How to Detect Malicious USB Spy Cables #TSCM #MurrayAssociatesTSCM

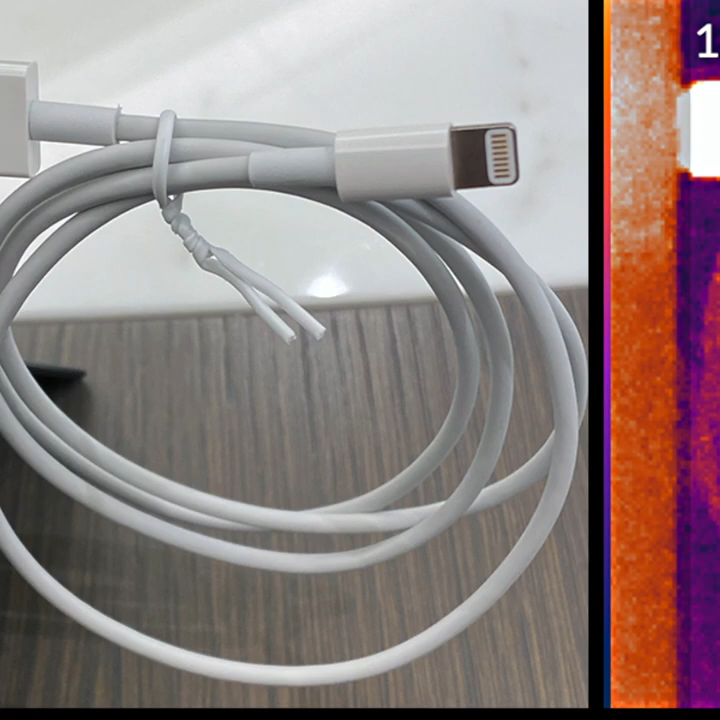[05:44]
Electronic circuits generate heat. Our spy Martian is no different. When plugged in and operating, the USB-A side of the cable measures between 115 degrees and 125 degrees Fahrenheit, or 46 to 52 degrees Celsius. If your fingers are sensitive enough, you may be able to feel the warmth. When we conduct our corporate technical information security inspections, also called technical surveillance countermeasures inspections,
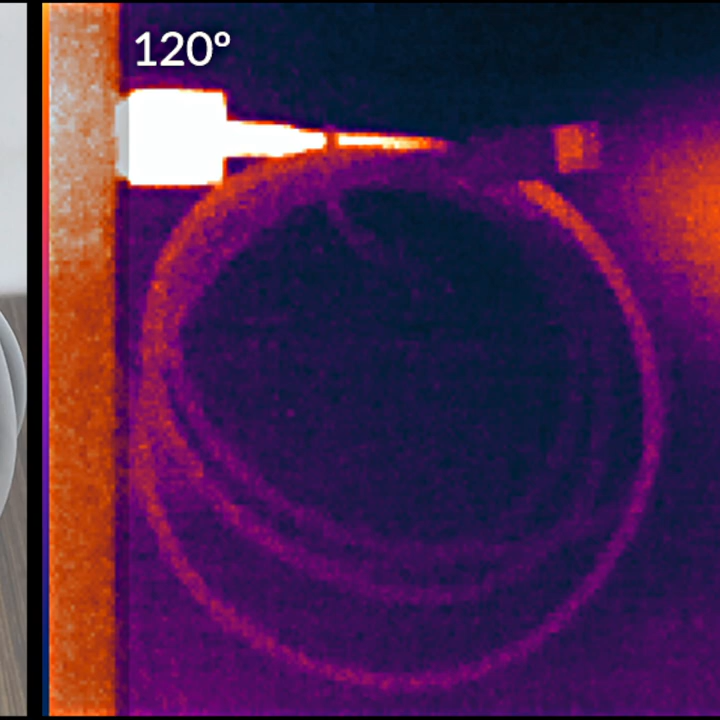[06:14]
or simply TSCM, we can spot a spy cable from across the room using our infrared thermal camera.
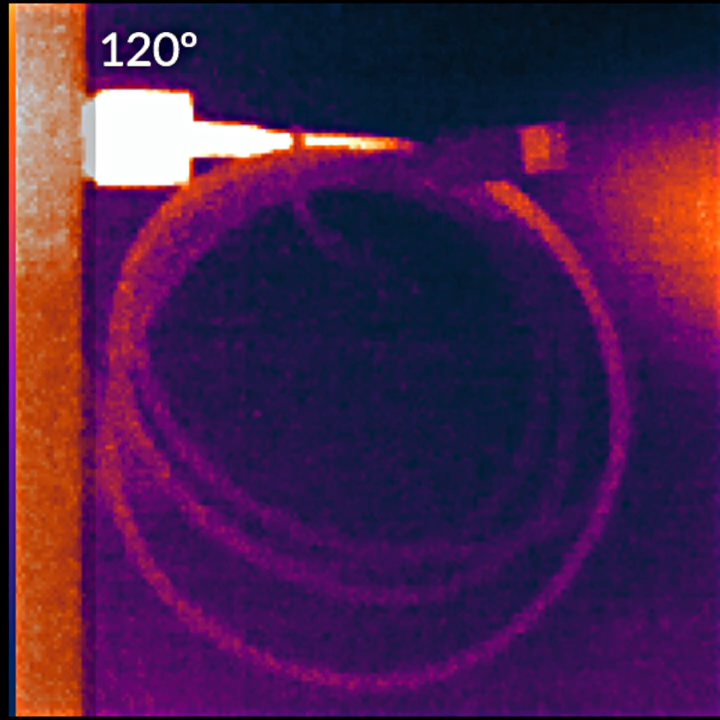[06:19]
Let's test the normal cable first.